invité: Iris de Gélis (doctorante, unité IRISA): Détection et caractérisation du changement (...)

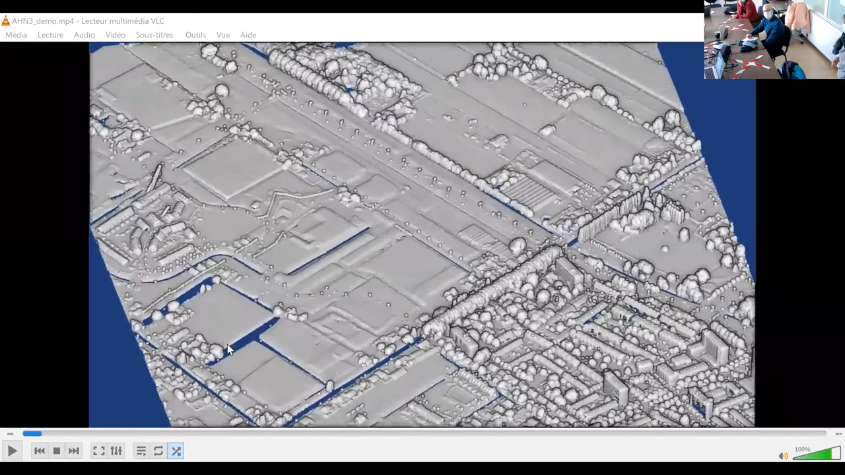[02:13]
Allez, je partage. Donc, tout simplement, là,
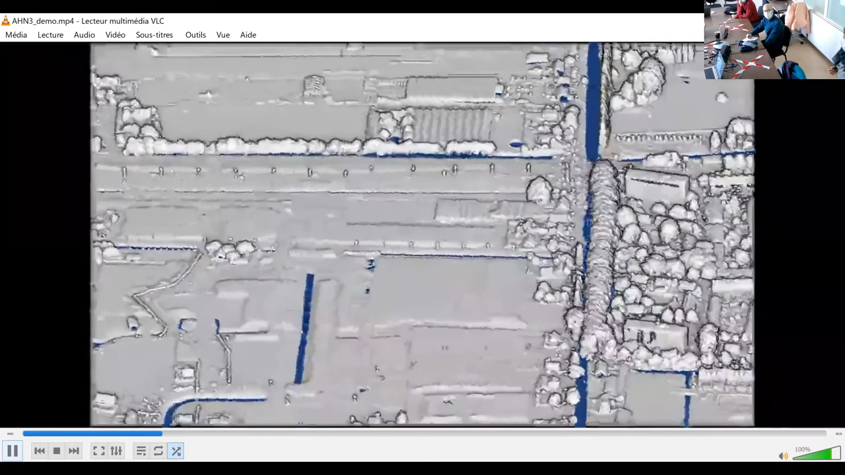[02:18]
c'est un extrait d'un nuage de points situé au Pays-là.
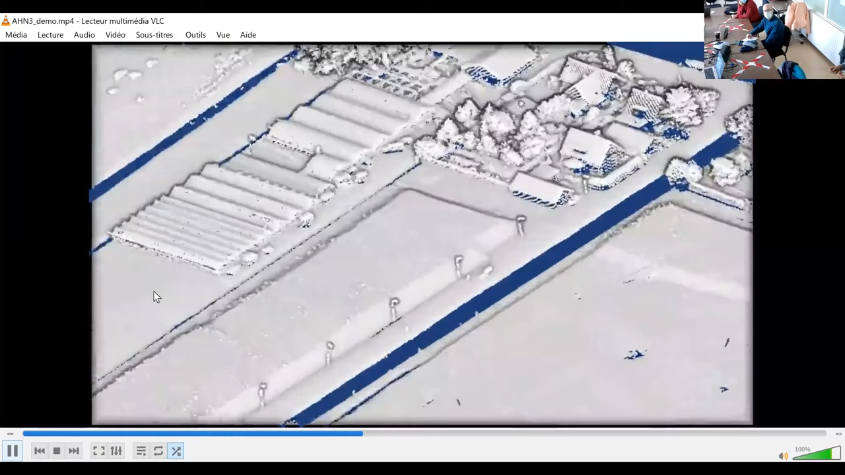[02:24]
Et ce nuage de points, comme on peut le voir, c'est des données assez particulières, parce qu'elles sont...
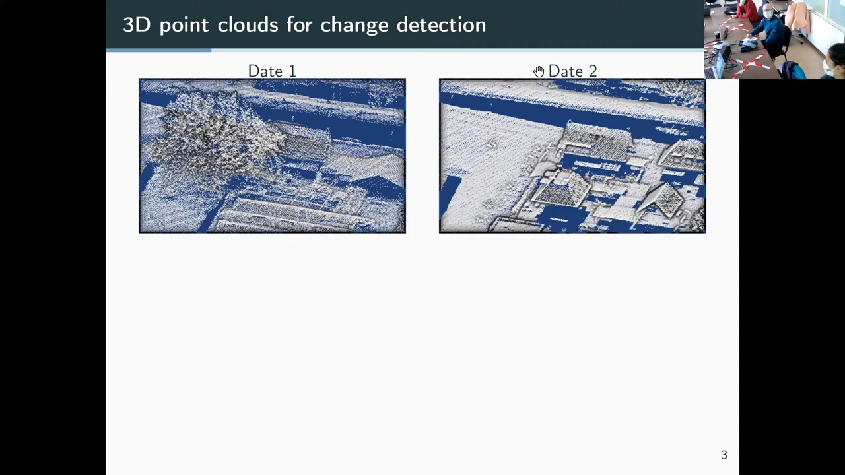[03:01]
Donc, c'est des données qui sont... Ah, voilà. Et pas. Et désordonnées. C'est-à-dire qu'on a les composantes X, Y, Z des points, mais on peut nous donner ces points dans n'importe quel ordre. Ça va toujours faire le même nuage de points, contrairement à des matrices de pixels pour des images. Donc, si on nous donne les pixels dans un ordre aléatoire, on va avoir quelque chose qui ne représente plus du tout la scène qu'on veut voir. Et donc, c'est assez particulier. Et notamment, du coup, ce n'est pas contenu dans des matrices.
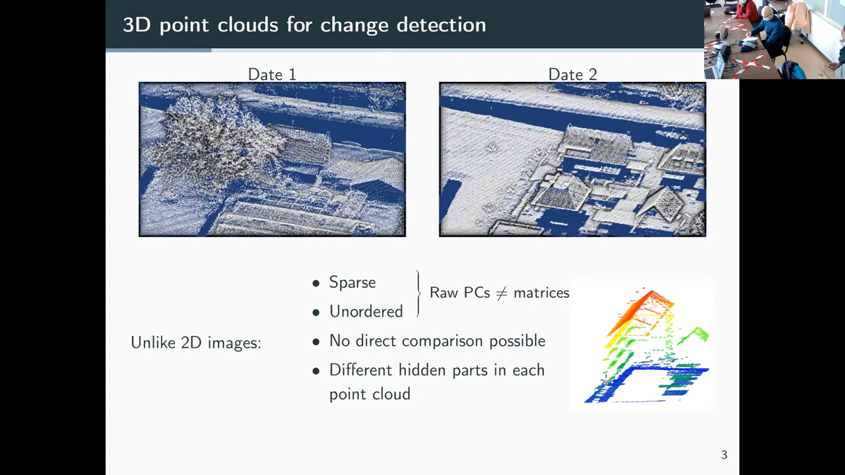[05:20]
Et c'est aussi un problème assez important dans les zones assez denses comme les lieux urbains assez denses que j'imagine aussi dans les forêts avec le sous-sol qui peut être à la petite question. Donc, dans la littérature, il y a déjà plusieurs types de méthodes qui se sont intéressées à la détection de changement. Alors, la plupart des méthodes finalement passent par une rétualisation du nuage de points, c'est-à-dire une conversion du nuage de points en matrice, que ce soit 2D, donc ce forme de modèle numérique de surface, en matrice de hauteur, ou matrice 3D. Et le problème, c'est que ça implique une perte d'informations assez importante.
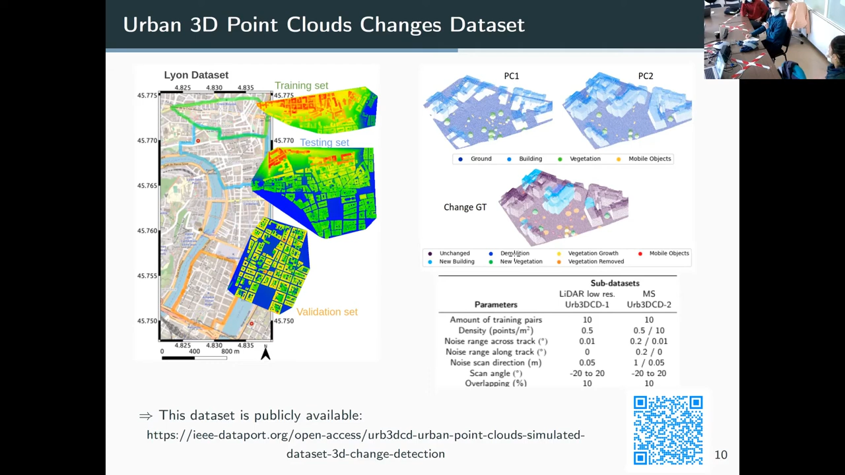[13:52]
quand elle a besoin de faire des levées elle n'a pas forcément des levées tout le temps de la même qualité elle peut avoir par exemple un levée lidar à une date et un levée photogrammétrique avec des images pléiables par exemple à la deuxième date et du coup des données qui sont vraiment de qualités différentes et donc on voulait voir qu'est-ce qu'on tenait quand même comme résultat là-dessus et donc on peut regarder déjà visuellement donc on voit les deux nuages de points montrés donc le premier nuage de points et le deuxième nuage de points on voit vraiment la différence de qualité entre les deux nuage de points donc on a en haut à droite la vérité terrain et après ensuite en D on a le random plurale après
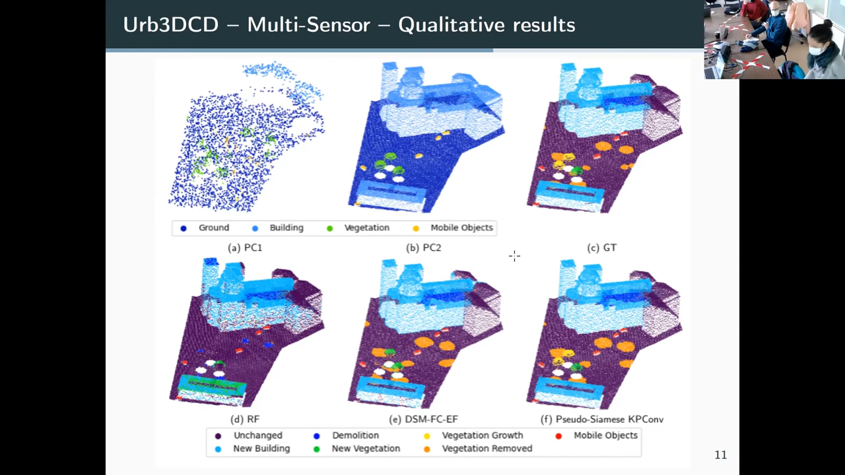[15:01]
il confond un arbre avec un bâtiment parce que juste il a dû se baser par rapport à la hauteur et il s'est dit que finalement c'est quelque chose de nouveau mais à cette hauteur ça pourrait être un arbre ou un bâtiment donc c'est assez intéressant si après on regarde par rapport quantitativement
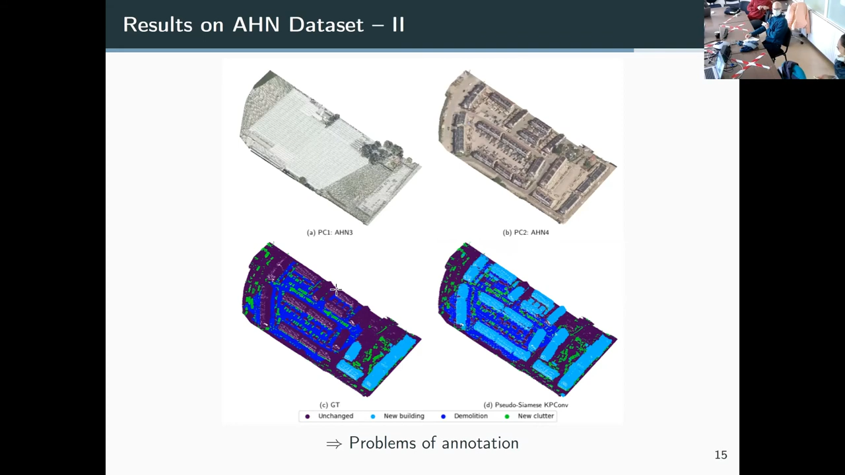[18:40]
résultats que la vérité terrain qu'on avait établi de base automatique donc ça explique les différences de chiffres à terme d'entente avec les données finies après enfin